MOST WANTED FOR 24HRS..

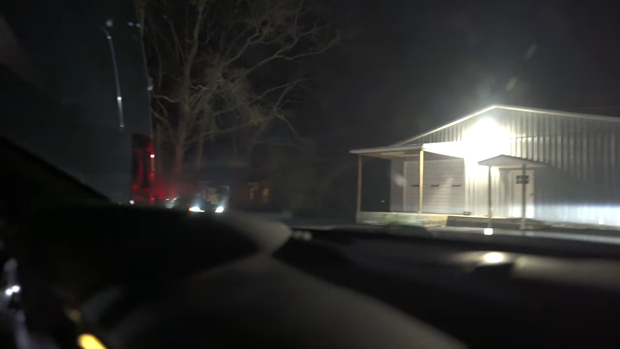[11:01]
Line out. I'm gonna be in the back because y'all know the back is the best. We gotta be behind the G80 and that Supra. They're gonna be sliding everywhere. We might get a ride along, bro.
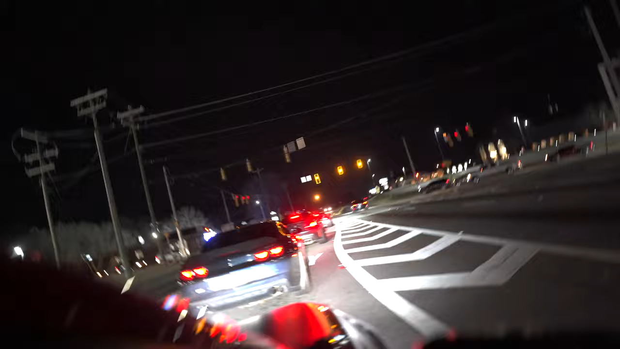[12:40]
Look. We're in a good pack tonight. Yeah, we're gonna have to be behind them. Yeah, no lie. Sorry, I'm sorry, but gotta push you out the way. It looks like you want it.